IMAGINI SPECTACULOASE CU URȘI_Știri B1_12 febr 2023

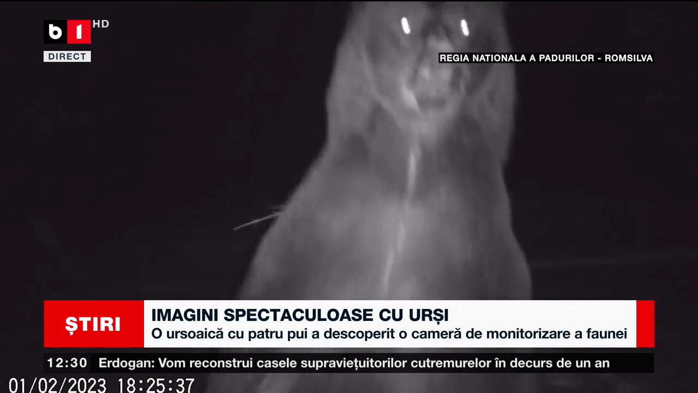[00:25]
În Parcul Național Cheile Bicazului, o ursoaică împreună cu cei patru pui au fost surprinși în timp ce se plimbă prin zăpadă în căutarea hranei.
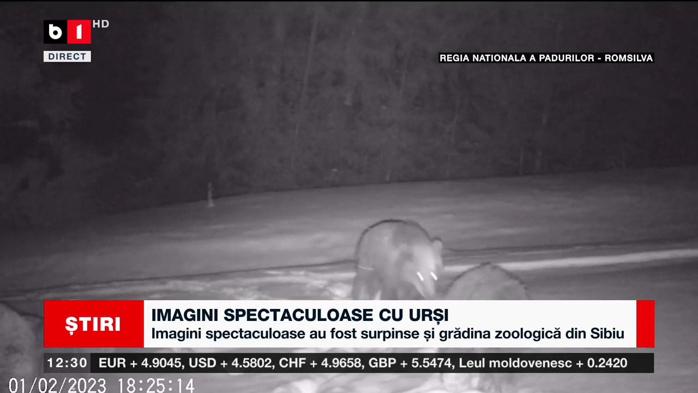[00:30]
Iar la un moment dat, ursoaica vede camera și se oprește să o analizeze.